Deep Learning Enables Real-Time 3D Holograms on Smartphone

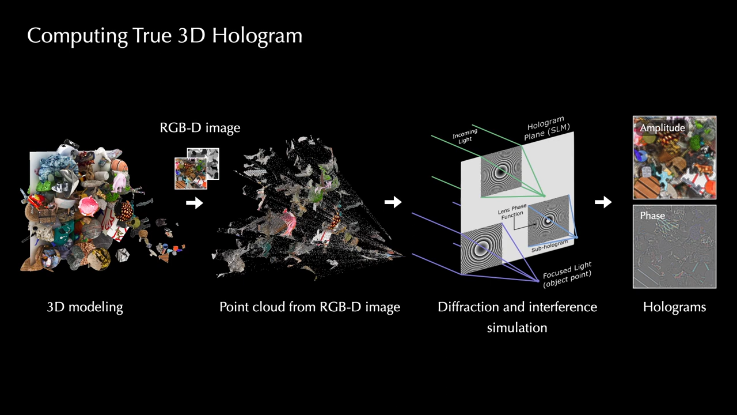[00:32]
and physically simulates light diffraction and interference for all 3D points to obtain a complex-valued hologram. This simulation, however, requires running spatially varying large kernel convolutions,
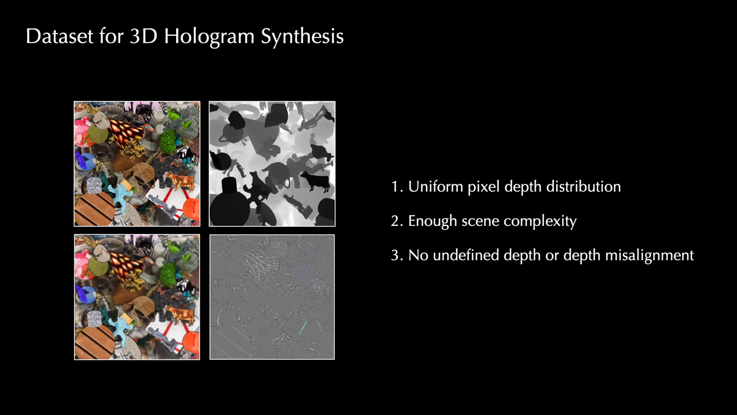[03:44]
To learn true 3D holograms, we require the scene to be sufficiently complex and the pixel depth to be distributed uniformly across the 3D volume with no undefined depth values or depth misalignment.